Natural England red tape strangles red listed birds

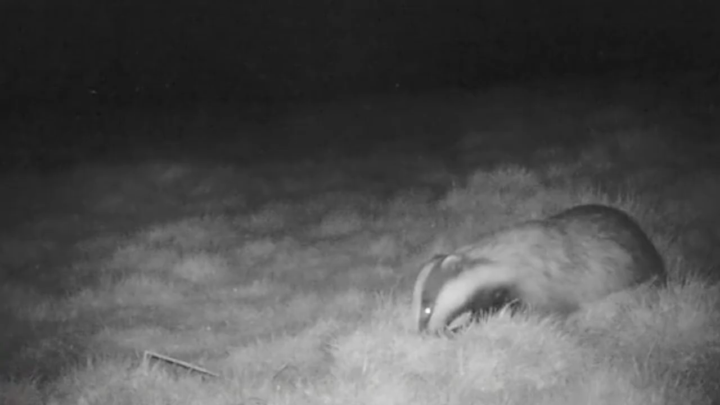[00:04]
Scavengers like this badger eat wild bird eggs. Normally, ground shooter George Wing-Darley is able to shoot and trap some scavengers, such as corvids and gulls, but not this year and not last year.